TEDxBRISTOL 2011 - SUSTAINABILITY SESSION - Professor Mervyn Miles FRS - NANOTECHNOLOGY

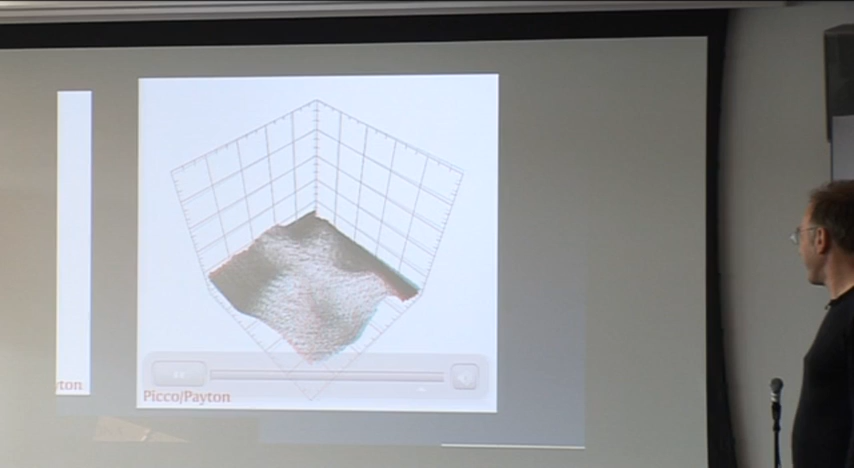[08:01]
So that's actually a movie as well. We're moving around as well as collecting three-dimensional data at this micro now as well.